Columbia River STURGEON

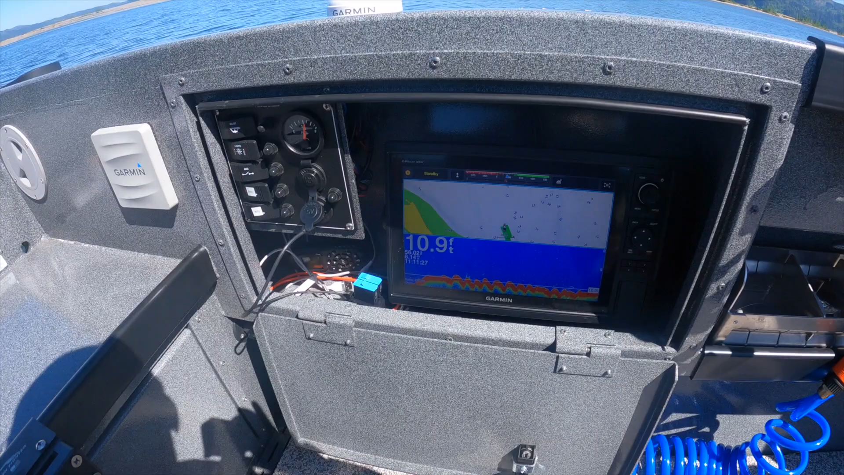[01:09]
So on the new garment stuff here, you've got the quick draw contours, which you can see that green that's coming from behind my boat there.
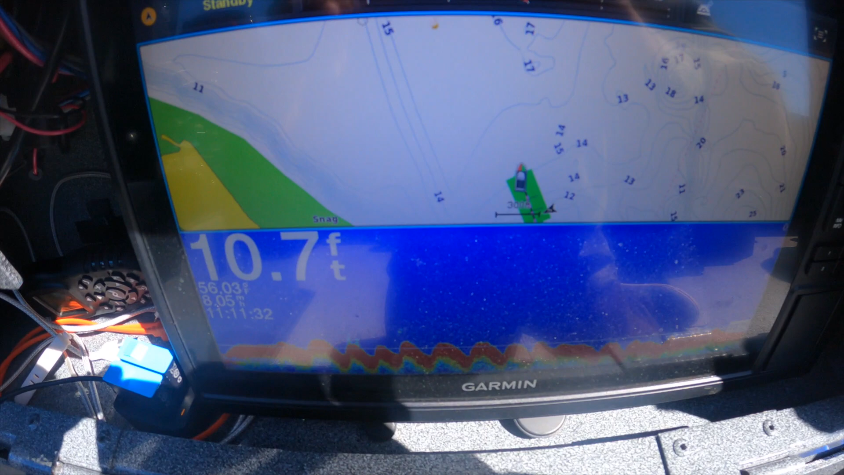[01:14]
On screen: depth 10.7 ft
That's me drawing the bottom, so I'm actually drawing real time the contour,
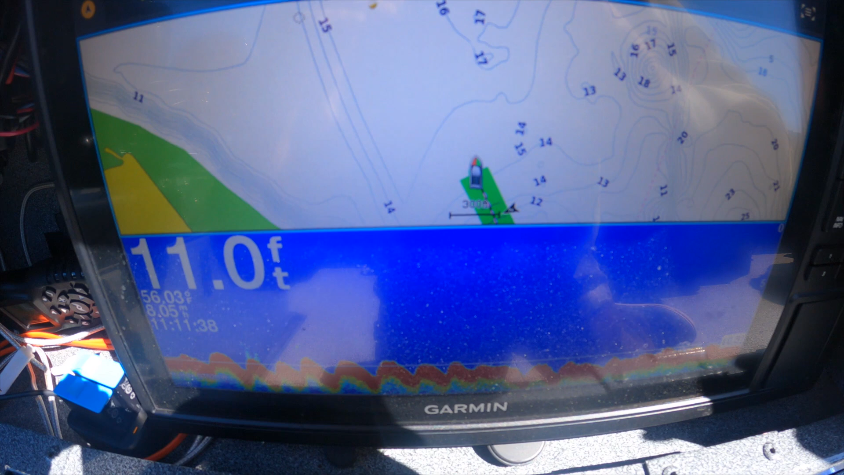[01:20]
On screen: depth 11.0 ft
so that way I can see exactly what we have going on.
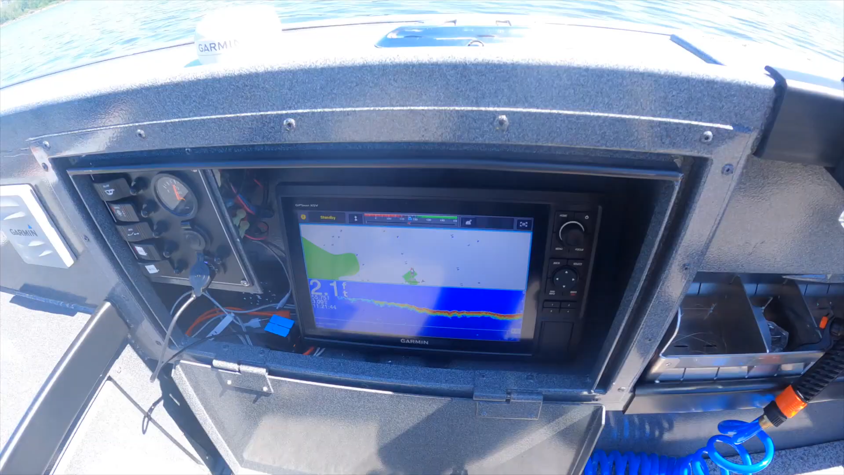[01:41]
You can definitely, definitely, definitely see the bottom. Pretty shallow right here.